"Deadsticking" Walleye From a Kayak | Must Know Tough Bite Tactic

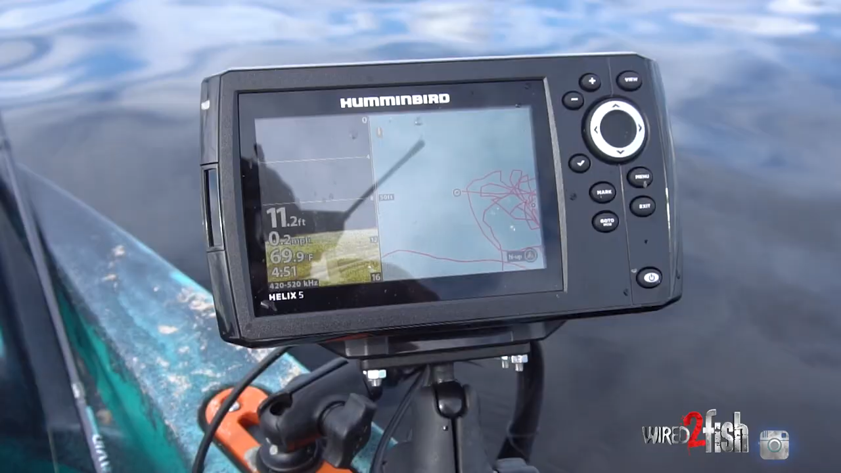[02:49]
On screen: depth 11.2 ft, water 69.9°F
So having that way point, I'll say it every day of the week, so valuable for staying on fish, especially if they're really tight like they are right now.
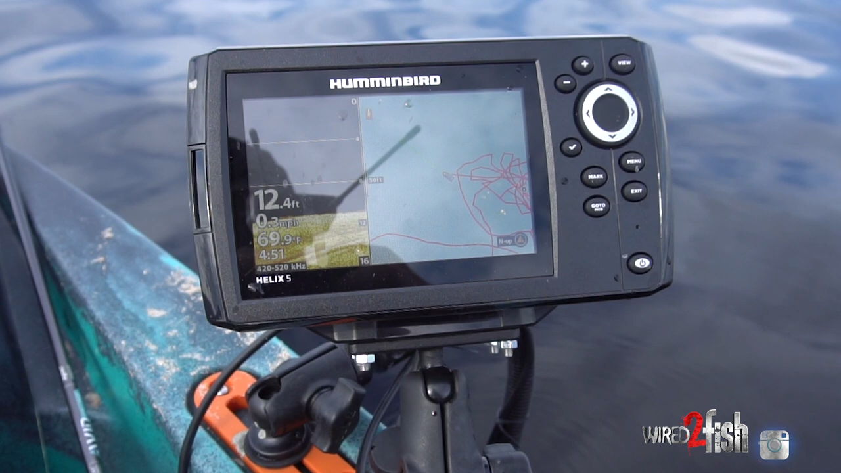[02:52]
On screen: depth 12.4 ft, water 69.9°F
I'm on the far end of this little extension, little hump here, and I'm getting picked up pretty good.